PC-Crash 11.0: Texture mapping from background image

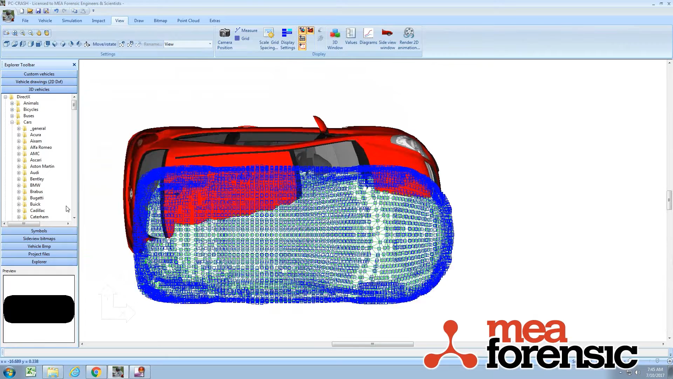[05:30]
I can use a triangulation to texture map or to get my image situation situated,
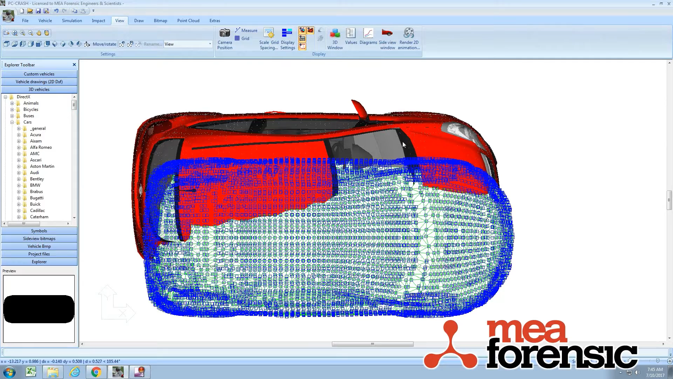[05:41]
my photo situated.
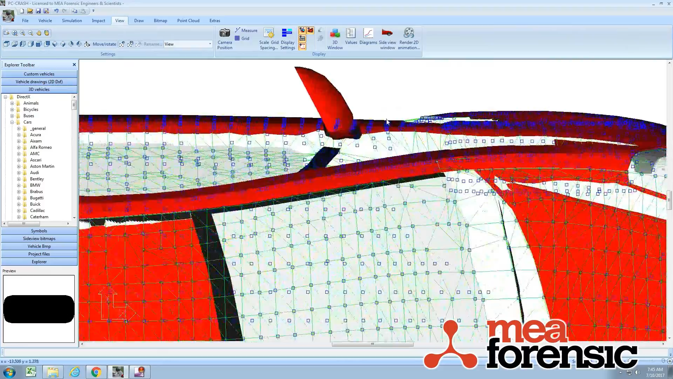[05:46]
All right, that's pretty good. Looks like I'm a little bit, maybe to one side. What does it look like in 3D? Yeah, maybe just scooch it a little bit up.
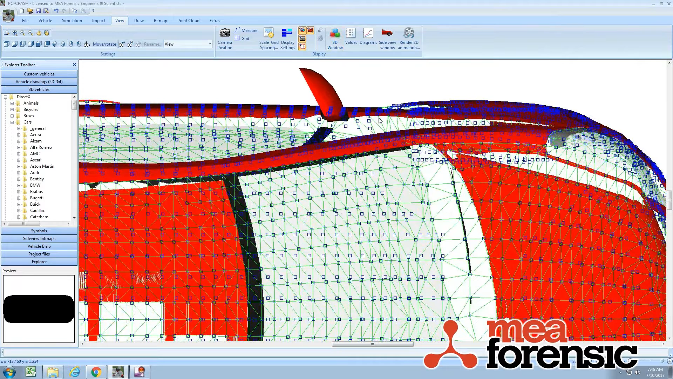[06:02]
I could use the drawing tools to make it a little more precise to move one, you know, specific amount.